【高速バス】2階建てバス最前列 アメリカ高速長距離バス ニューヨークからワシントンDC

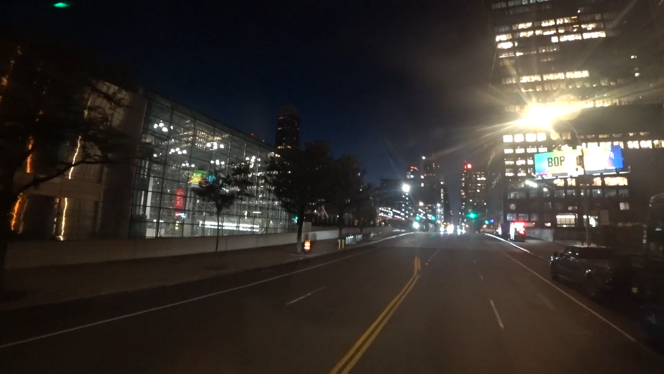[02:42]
この時間帯は1時間に1本くらいニューヨーク発、ワシントンDC行きのバスがありました。やっぱり2階建てバスで、かつ一番前の座席ということで、
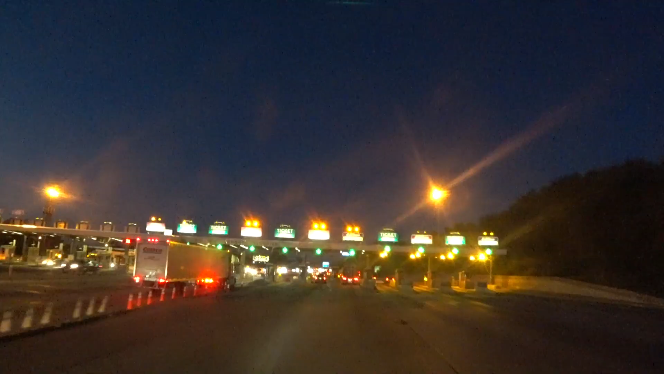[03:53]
先ほどニューヨークの郊外と言いましたが、正確にはニューヨークのマンハッタン島を西側に出れば、もうそこはニュージャージー州のニューヨークです。ここは高速道路の料金場といっても、